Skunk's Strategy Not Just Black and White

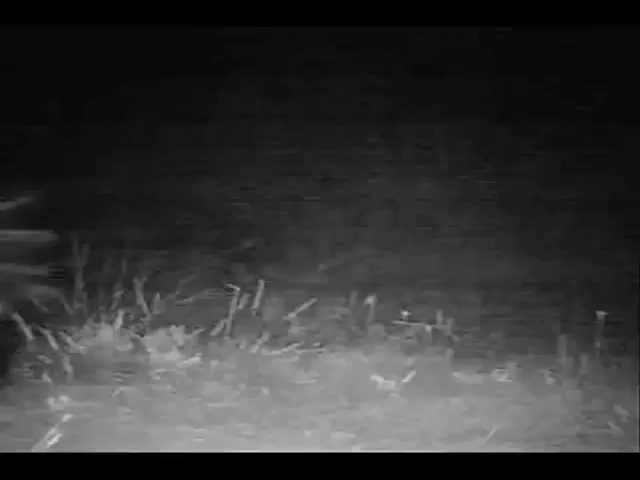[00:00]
Skunks have a powerful defense against their enemies, but how do predators know a skunk is a skunk?
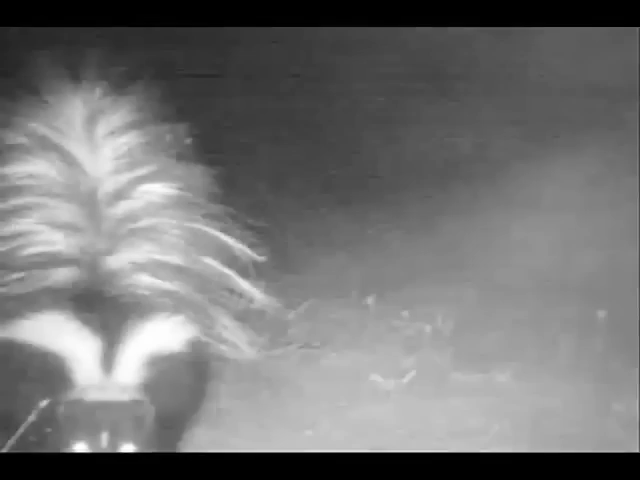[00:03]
Nobody's really studied why skunks are black and white or how predators perceive skunks,
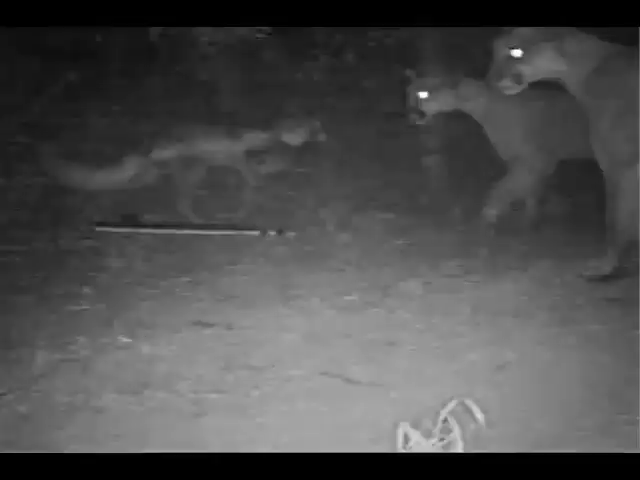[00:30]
whether they be skunk-shaped or shaped like another animal like a gray fox. I also found that predators generalize skunk noxiousness to skunk shape, which was pretty unexpected.